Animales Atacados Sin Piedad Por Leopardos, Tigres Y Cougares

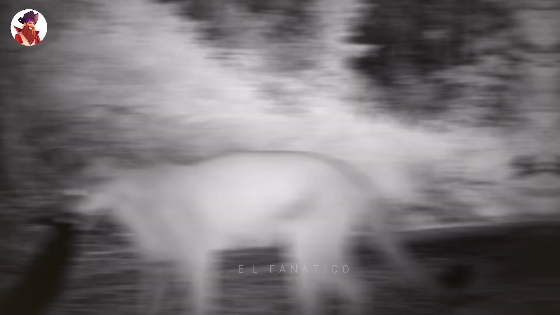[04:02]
Kougar atrapa un gato Un gato callejero del vecindario fue atrapado por un puma en el camino de entrada de la persona que filmaba.
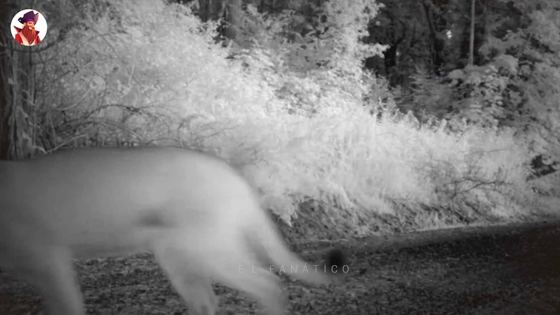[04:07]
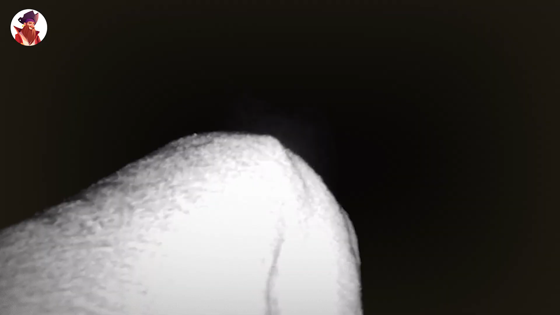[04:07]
El gato callejero corrió hacia un árbol, pero como puedes ver, no disuadió al gran felino.
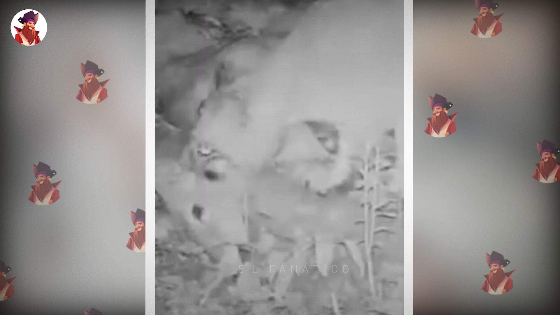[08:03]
Los pumas son carnívoros obligados, lo que significa que solo pueden sobrevivir si comen presas vivas. El ciervo representa la mayor parte de la comida del puma en ciertos estados. Puedes ver al puma en este video arrastrando y alimentándose de un gran ciervo.
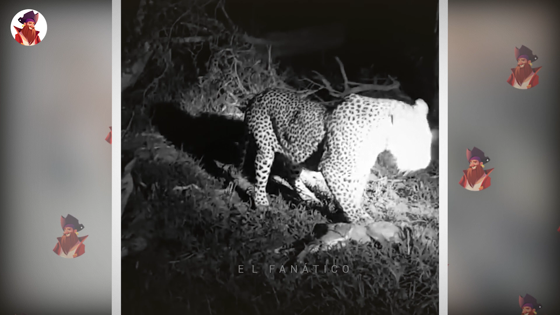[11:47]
Lo noquea con una pata y luego lo agarra por el cuello para llevarlo a un árbol.
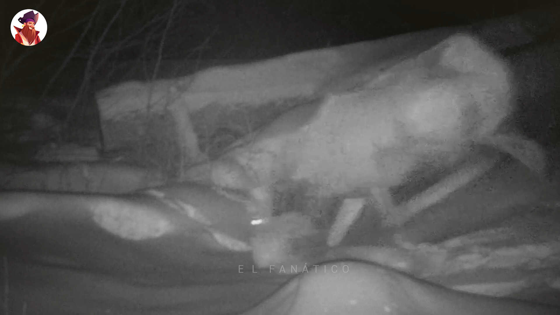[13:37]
pero son más activos al atardecer y al amanecer.
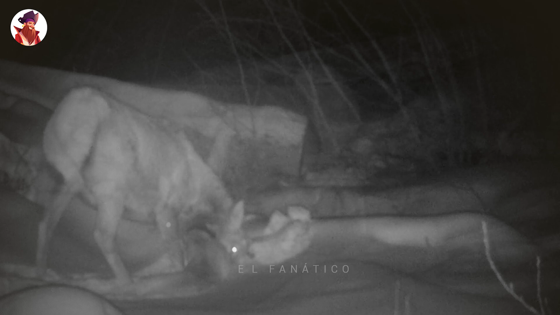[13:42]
El alce en este video está en apuros, ya que avanza tratando de deshacerse de un león de montaña enganchado a su cuello en la profunda nieve.
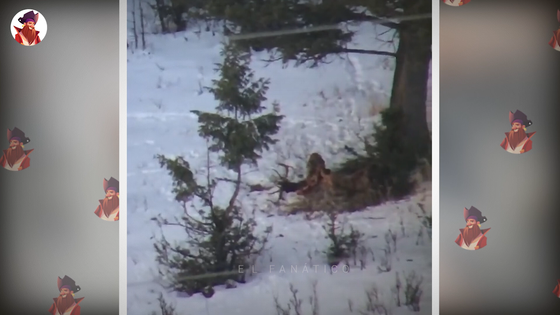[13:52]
El hombre que grabó este video no podía creer lo que veía en sus ojos cuando vio a un león de montaña festinando con un alce fuera de Jackson Hole, en Wyoming. El hombre que capturó estas imágenes tenía una cámara de
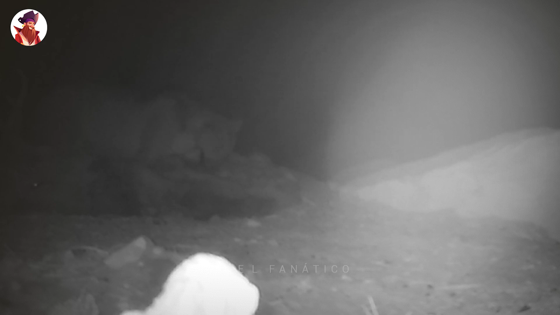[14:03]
seguimiento configurada para capturar la actividad de los leones de montaña en un área que estos grandes felinos marcan con frecuencia. Con un poco de suerte, terminó obteniendo los últimos momentos de un alce antes de que fuera cazado por un león de montaña. No sabía con certeza por qué su cámara no logró capturar la caza en sí, ya que el alce se quedó dormido justo frente a la cámara. Y solo 40 minutos después, el siguiente video mostraba al león alimentándose del alce.
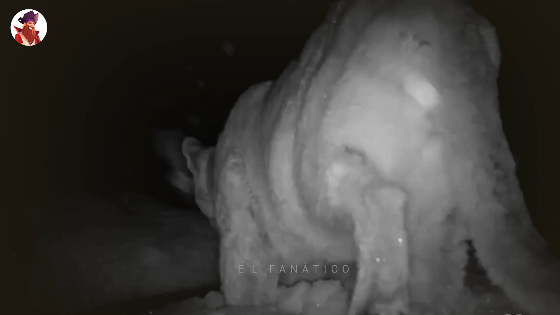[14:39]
Se alimentan de una variedad de presas, incluidos ciervos, jabalíes, carpinchos, mapaches, armadillos, liebres y ardillas.
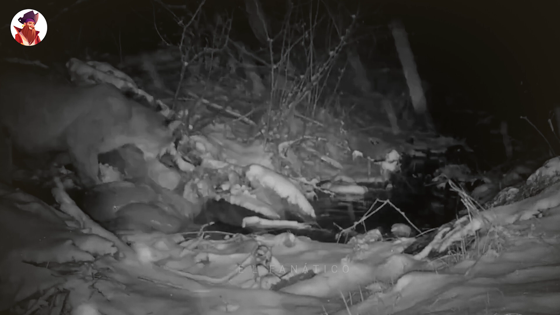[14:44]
Los felinos más grandes pueden derribar presas tan grandes como un alce o un alce.